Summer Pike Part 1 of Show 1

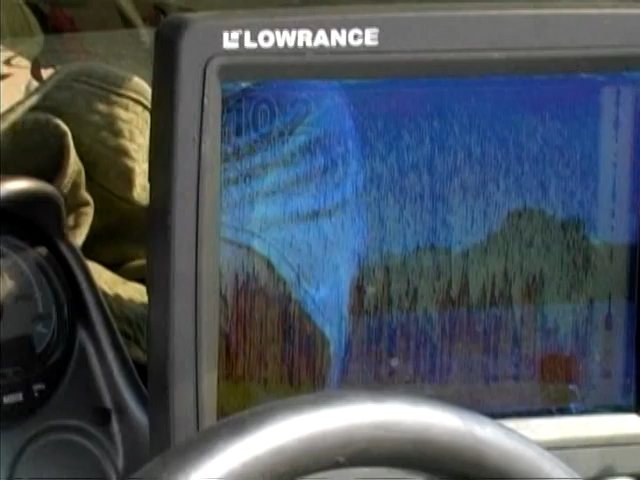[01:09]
We're going to be fishing 20 feet of water just outside that weed line.
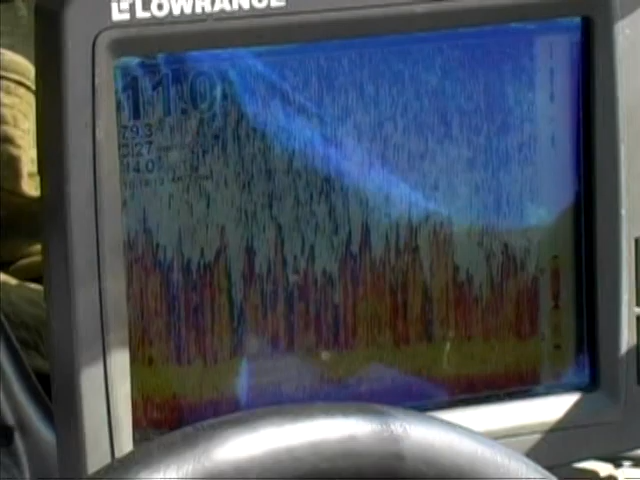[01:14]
And as you can see on the GPS here, I've got some really good trails where the weed line ends coming up.